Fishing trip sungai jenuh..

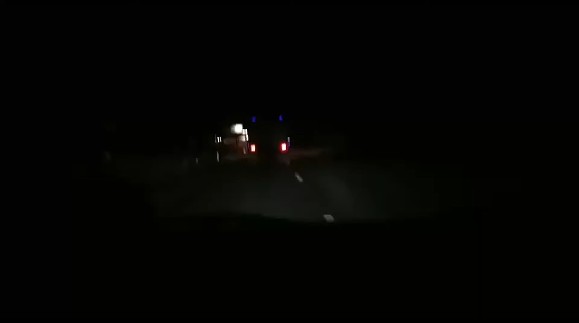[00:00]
Jalan ke Sungai Jenuh ya bang ya. Gelap bro, tapi gelap bro, tapi nampak bro. Banyak nampak, banyak nak rasa. Oh, kena rasa. Apa ya bro?